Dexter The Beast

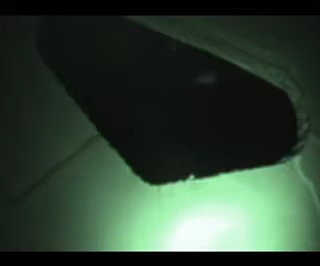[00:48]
My God. My God, it's huge.
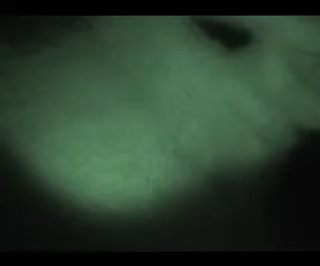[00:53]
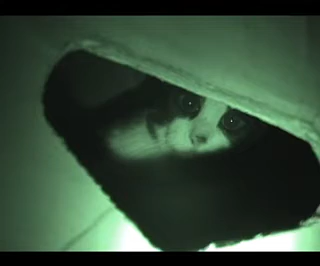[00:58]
Oh, my God. Oh, my God. Look at this. .